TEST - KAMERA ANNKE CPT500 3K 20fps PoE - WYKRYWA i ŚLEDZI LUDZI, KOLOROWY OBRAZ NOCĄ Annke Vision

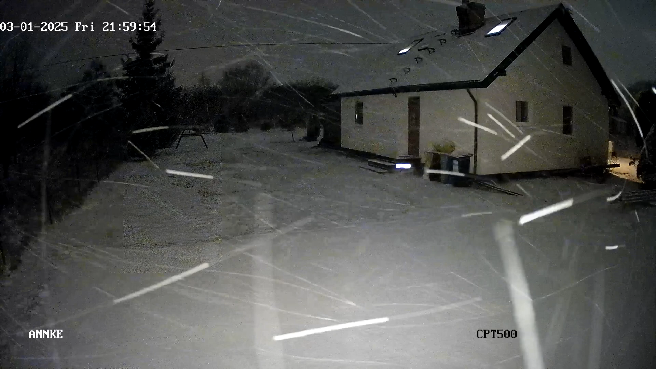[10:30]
Tutaj druga pozycja jest noctowizor z obrazem czarno-białym. Obraz czarno-biały z kompensacją podczerwieni. No oczywiście nocą. Chyba, że dzień też tam to się zmieni.
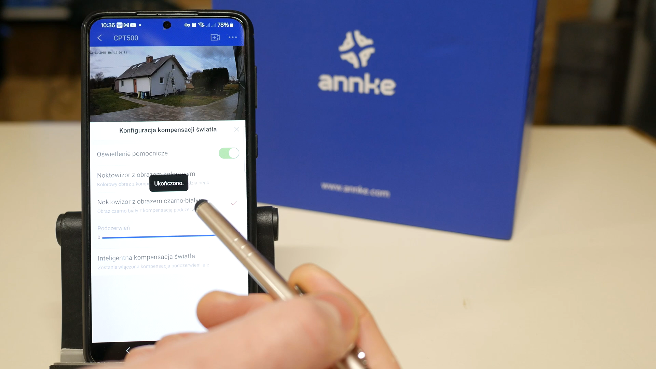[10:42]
Nie, to są tryby, które uruchamiają się po zmroku. Jeżeli czujka zmierzchowa wykryje, że już jest na tyle ciemno, żeby włączyć doświetlenie, no to włączy tam podczerwień.
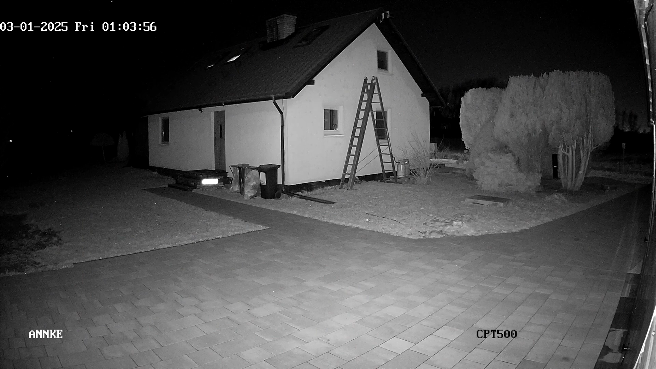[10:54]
Obraz będzie czarno-biały. I inteligentna, czyli normalnie gdy nie